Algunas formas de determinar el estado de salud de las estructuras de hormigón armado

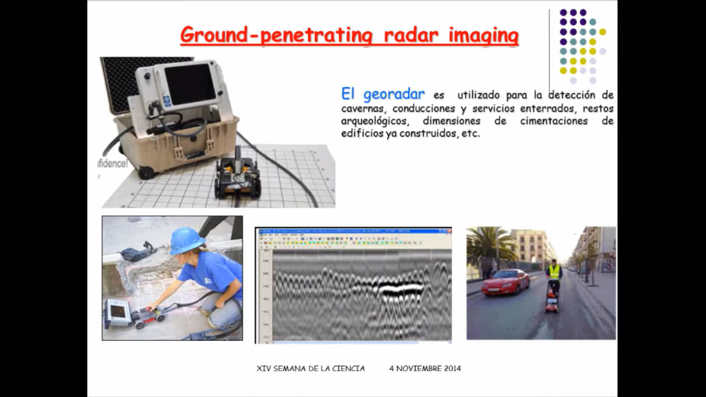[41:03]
cavidades dentro de su suelo el georradar es otra técnica no destructiva